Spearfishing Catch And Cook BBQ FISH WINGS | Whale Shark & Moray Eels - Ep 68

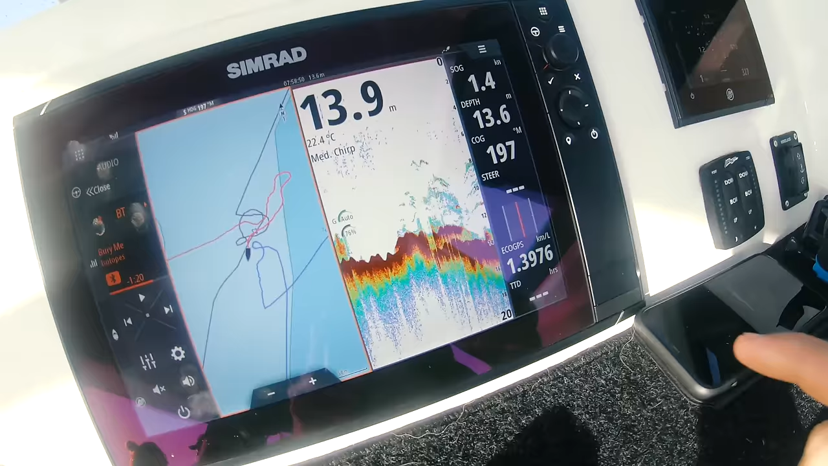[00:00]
On screen: water 22.4°C
Got a bit of a showing on the sounder here. It's absolutely filthy, but so the boys have got the rods in the water.